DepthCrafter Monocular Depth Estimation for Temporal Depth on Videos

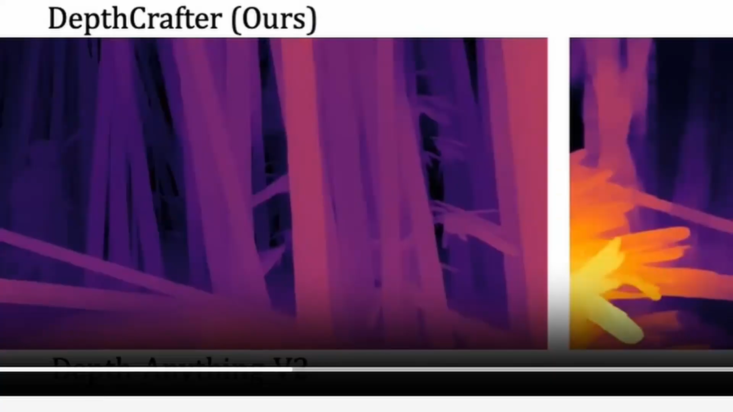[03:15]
some of the branch in the front seems to be like overly bright, which may end up making it seem like, you know, one object is much closer than it really is.
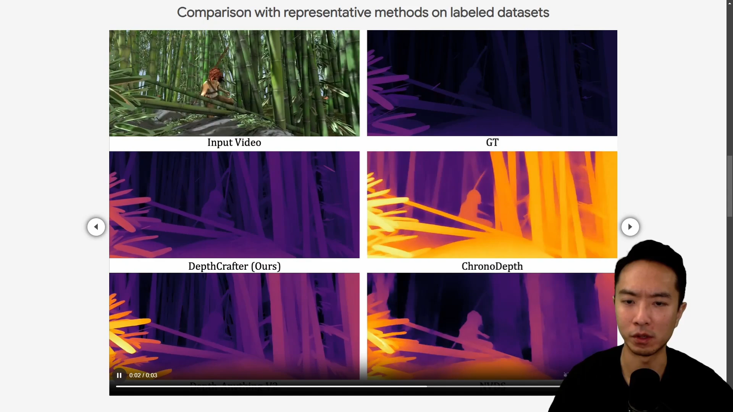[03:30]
Whereas in the DepthCrafter, you can see that the color distribution has a more realistic gradient here. And here's another example here, you can see that in this case, this is a faster moving scene.
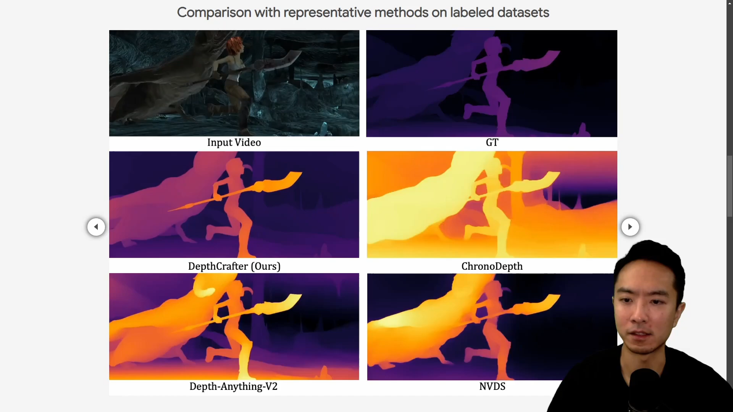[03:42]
And it's doing pretty well in terms of the overall consistency. So here we're looking at an indoor setting, so specifically the kitchen. And one thing to notice is the window area, you can see that sometimes the other models tend to lose details,
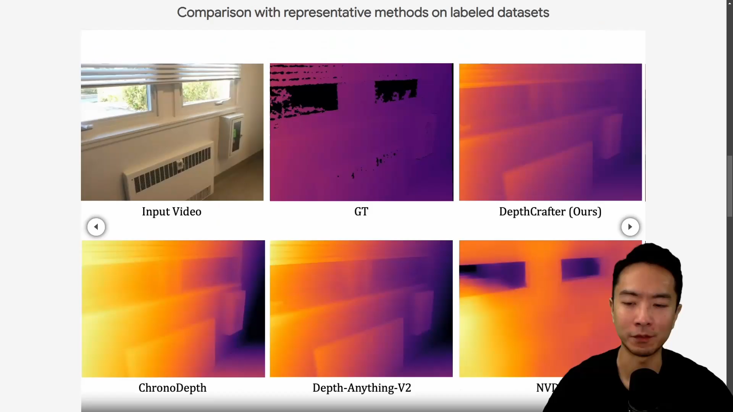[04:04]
whereas the DepthCrafter can pick it up, especially the area of the blinds. So certain scenes like right here, you can see that the DepthCrafter is picking up the blinds much better here. And if I keep moving along, you can see that some areas is doing much better, right?
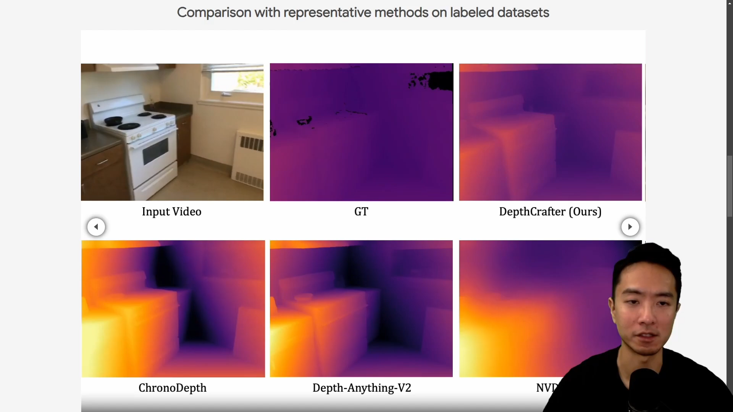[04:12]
So here's some more in-depth demos on open world videos between DepthAnythingv2 and DepthCrafter.
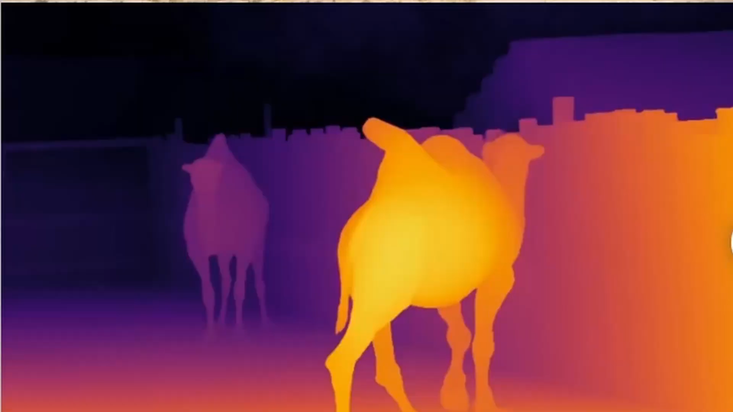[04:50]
Notice that with the DepthAnythingv2, there's a lot of flickering and inconsistency.
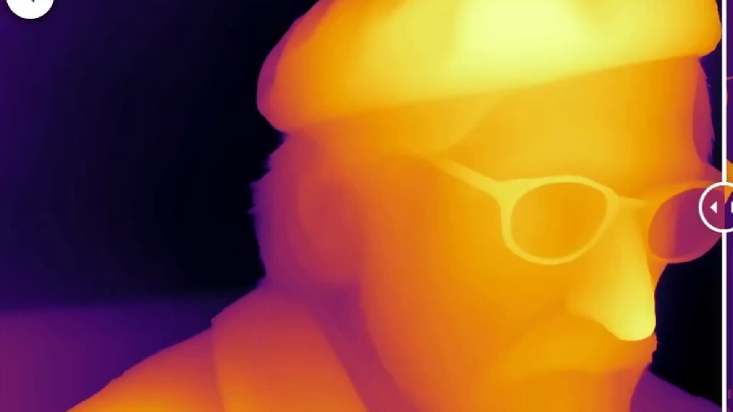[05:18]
there's a lot of flickering that's happening around the glasses here.
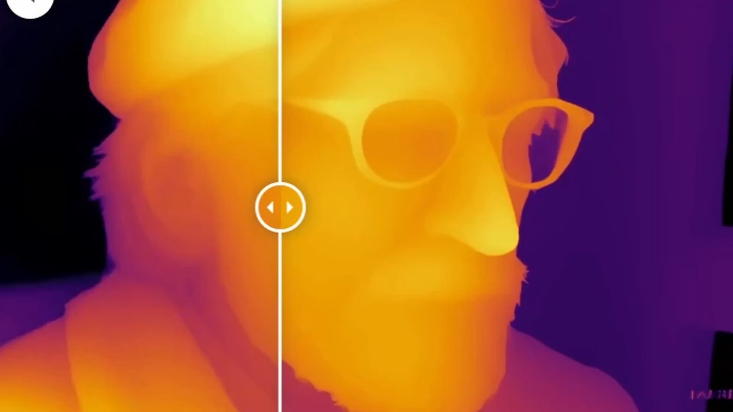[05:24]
Whereas with the DepthCrafter, the glasses, if you focus on glasses area, it's very stable. And here's another example of a girl or person running in the sand.
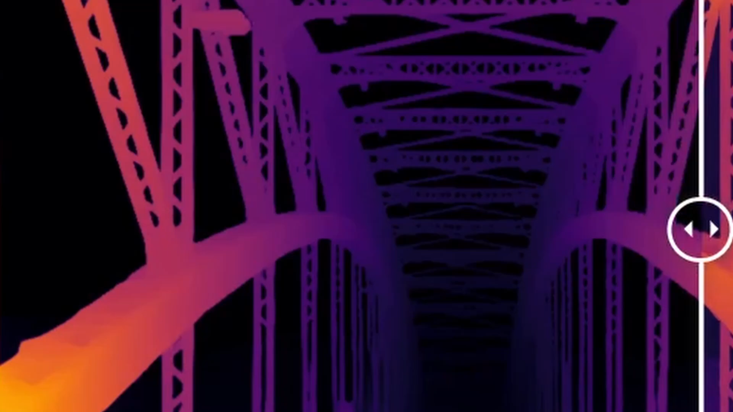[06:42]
But just look at that detail that is picking up for the bridge.